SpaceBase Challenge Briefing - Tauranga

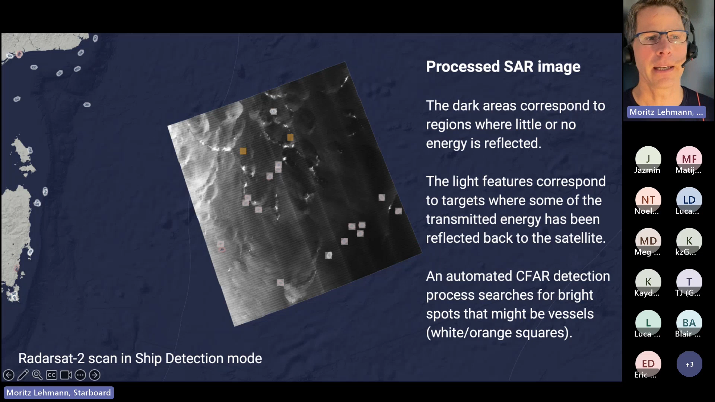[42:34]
when a dot when a square is white we've matched it to an ais signal when it's orange we have not matched it so i'm going to go to the next slide and show you what this image actually looks like where we think there are ships so zooming into this location here